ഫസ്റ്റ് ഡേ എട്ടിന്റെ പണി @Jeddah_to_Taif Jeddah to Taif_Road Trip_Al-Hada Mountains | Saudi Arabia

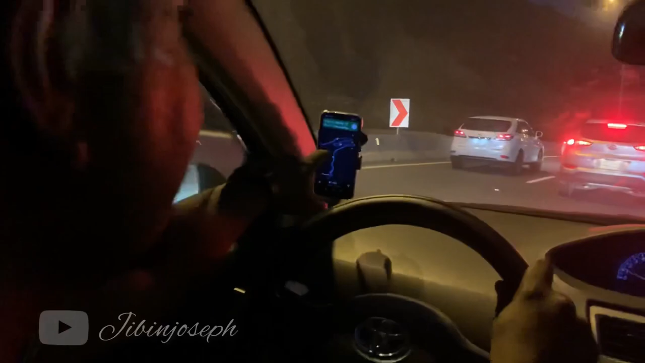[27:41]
ഇങ്ങനെയാണ് വളഞ്ഞും പൊളഞ്ഞാണ്. ഇപ്പം ഒരു വലിയൊരു പാറ അല്ല ഒരു വലിയൊരു മല ഇങ്ങനെ ചുറ്റി കുറച്ച് മുമ്പ് അത് എടുക്കാൻ പറ്റിയില്ല.
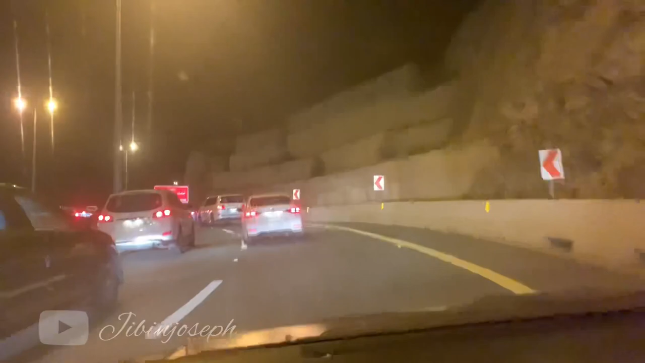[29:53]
ഇപ്പം ഒരു മണിക്കൂർ ആകെ ഒരു മണിക്കൂർ ആകാൻ പോകുന്നു. അഞ്ചെട്ട് പത്ത് സംഭവം. അതെ, ഇവിടെ ഒരാൾ പെട്രോൾ ഇല്ലാതെ കിടക്കുന്നു.
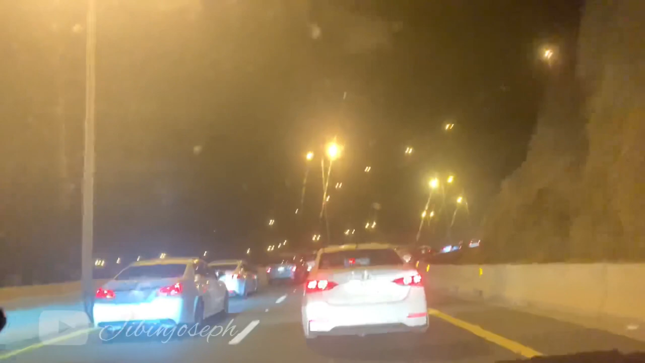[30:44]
ക്ലൈമറ്റ് കുഴപ്പമില്ല. ഇതുണ്ട്, ഇത് ഇങ്ങനെ വളഞ്ഞ് തിരിഞ്ഞ് ഇങ്ങനെ വലിയൊരു പാറ ചുറ്റി ചുറ്റി പോണം.
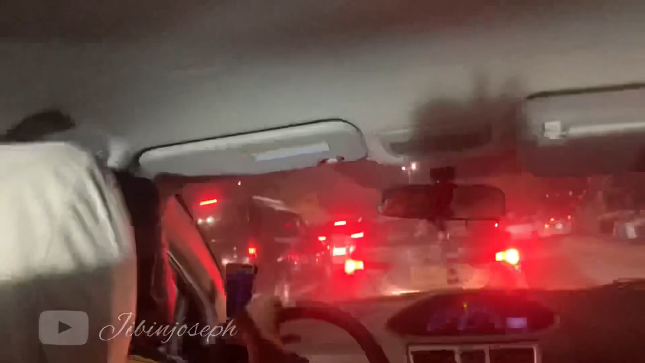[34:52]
ഉണ്ടായിരുന്നു. ഹലോ ഗൈസ്, പെട്ടു ഗൈസ്, ഇന്ന് ഇവിടെ ഫുള്ള് ബ്ലോക്കാണ്.